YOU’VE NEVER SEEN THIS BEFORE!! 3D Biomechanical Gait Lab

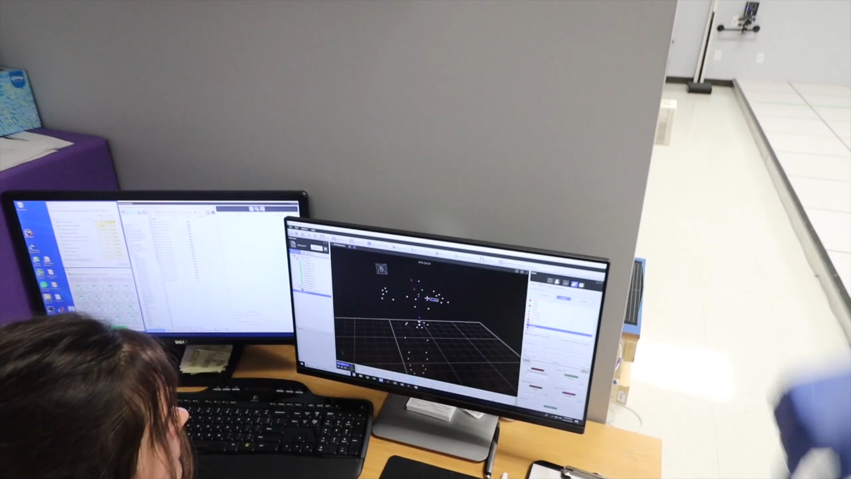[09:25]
everything you see in blue are the sensors on your back basically everything